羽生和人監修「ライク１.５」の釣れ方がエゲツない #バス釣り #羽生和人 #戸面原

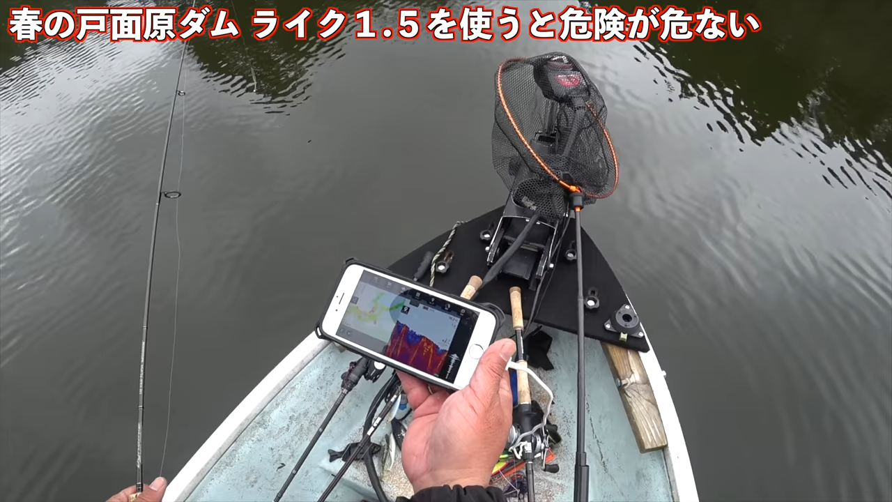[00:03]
みおすじの浅いところからガクンと目にも見えるんだけどね駆け上がっていってその駆け上がりの一応ブレイクラインで食ってきましたあー
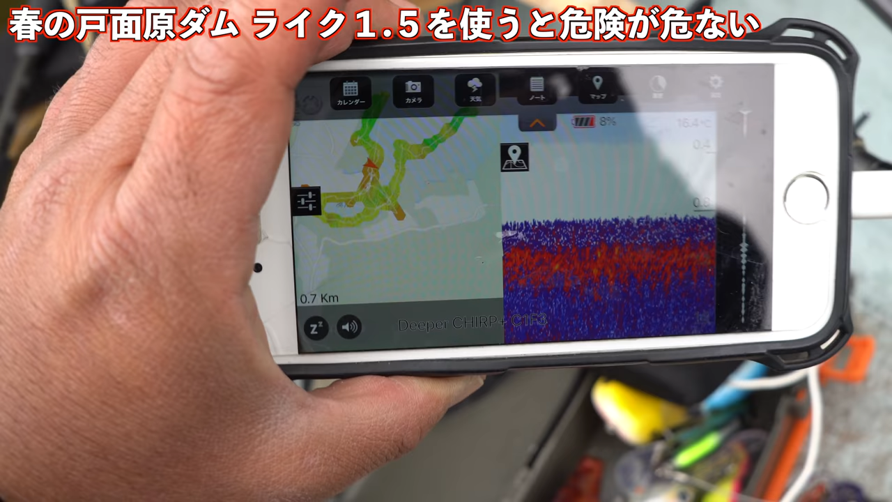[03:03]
4度申し分ないぐらい水温はあったかいですが冷たい雨でちょっとね気温はさむめでーす頑張りますこれとね同じぐらいのねなんか小魚が
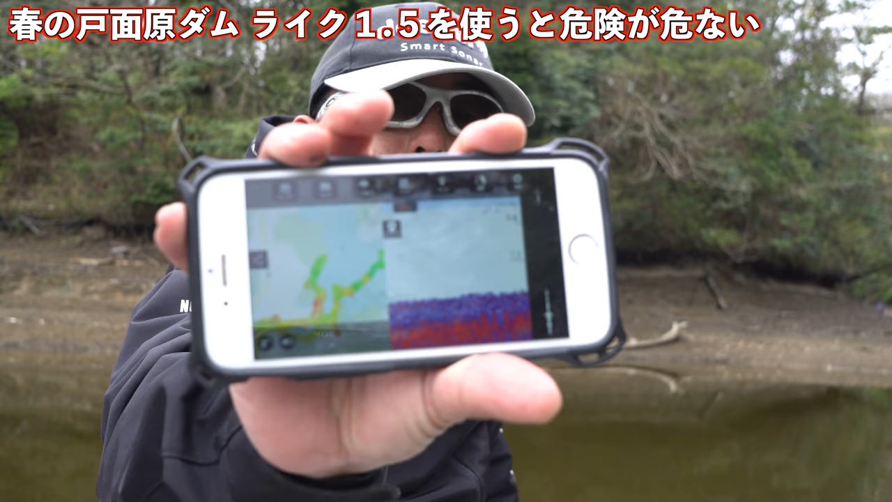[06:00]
2メーターぐらいまで落ちるんですけどそっちの方ではね少しだけ少しだけだけどサイズがアップしてくれるっていうことでダウンショットでね食わせのリグでそういったのを大切にして